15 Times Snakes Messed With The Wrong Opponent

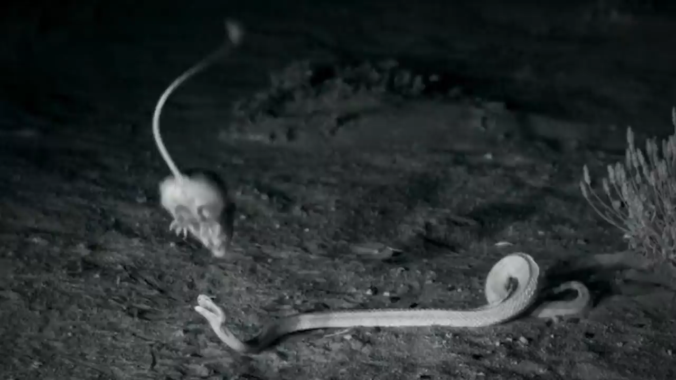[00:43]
Kung Fu Kangaroo Rat The rat versus snake duel is over faster than you can blink.
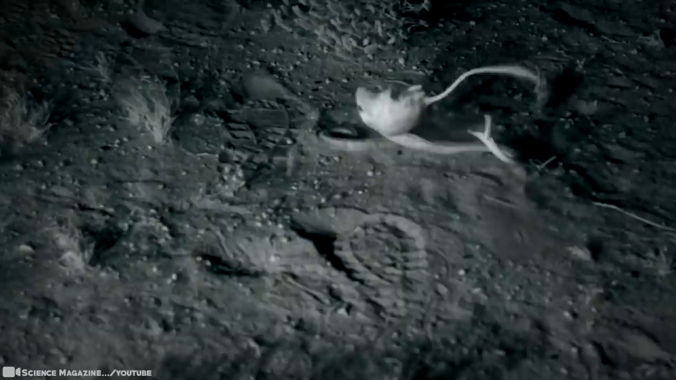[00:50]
The snake strikes, the rat leaps into the air, kicks the snake in the head, and bounces frantically away.
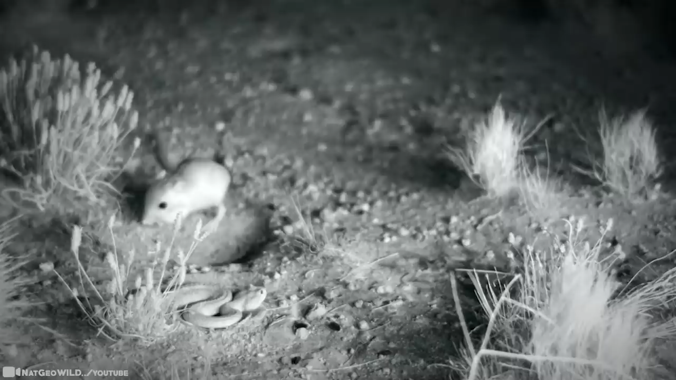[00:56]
Neither combatant gets the meal they were hoping for. In fact, Kung Fu rats foil 4 out of 5 snake attacks.
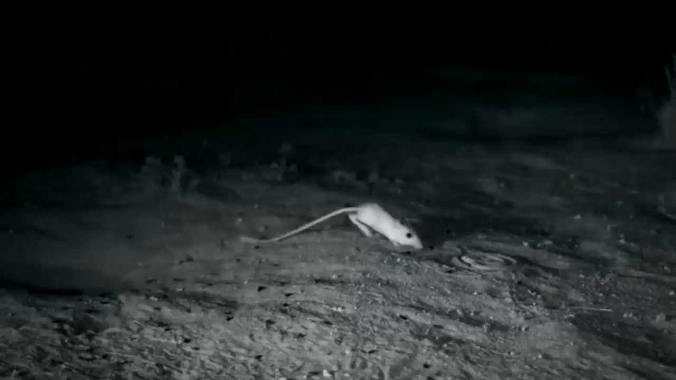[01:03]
Quick-draw encounters like this happen every night in the desert and go largely unnoticed by everyone but the critters involved.